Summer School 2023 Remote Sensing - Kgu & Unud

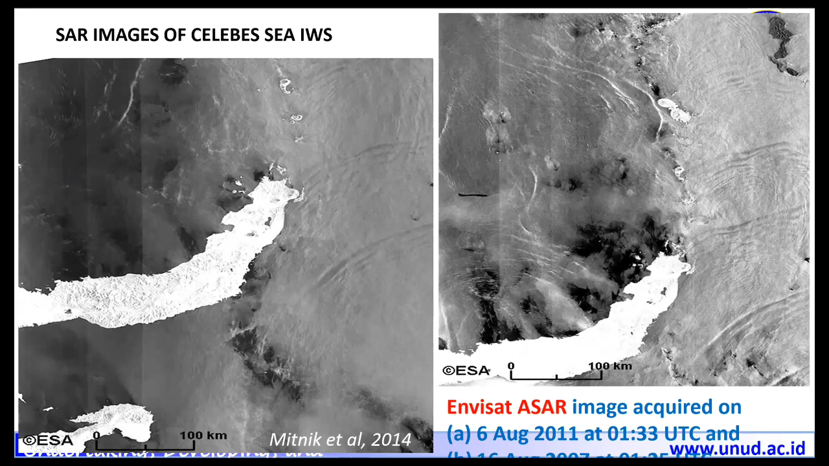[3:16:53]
This is my topic also. I use satellite to identify the internal waves or soliton. One of the phenomena that can make Navy under Navy sinks, yeah, like in 2020 in Indonesia in Bali Strait, kapal selam tenggelam, yeah, kalau orang Indonesia, because of this wave. So this can observe by using synthetic aperture radar. This wave in the in Sulawesi, near Sulawesi Island.